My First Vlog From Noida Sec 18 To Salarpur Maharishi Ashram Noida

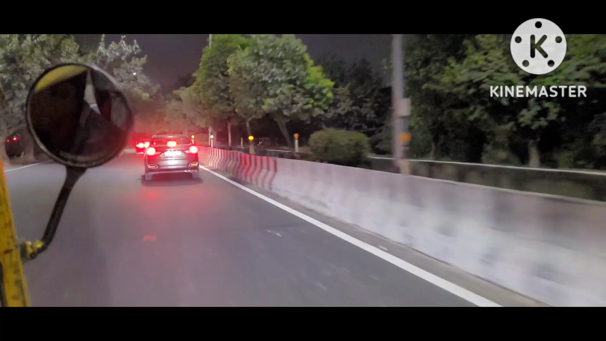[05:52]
आगे की और बढ़ते ही जा रहे हैं पहुच
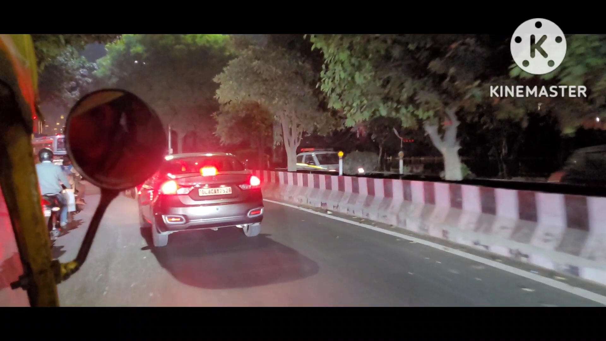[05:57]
�
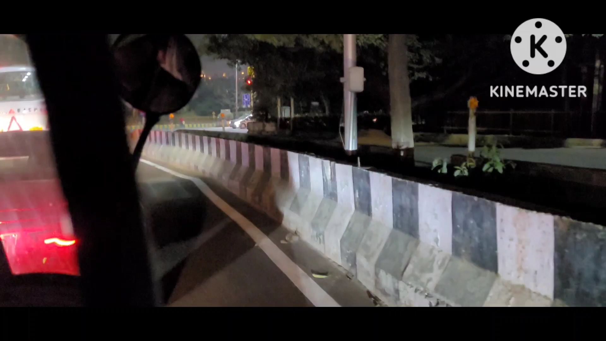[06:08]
एकर देंदें यह से इडिकेट कर दिया अब यहां से मगला ही आपका
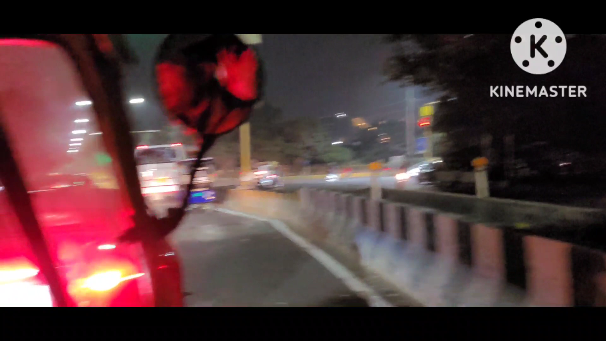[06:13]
रहा सेक्टर 46 का रेड लाइट यहां से में राइट गट लेंगे राइट लेटे हुए ही अपने से
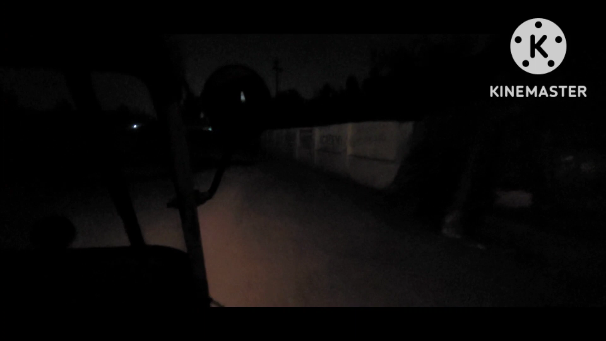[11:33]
मुर्ण दिख रही है यहां की खोड़ देख रही है, यह है महरसी आसलम, महरसी आसलम के अंदर का जो रोड है, काफी अंधिरा दिख रहा है, नहीं,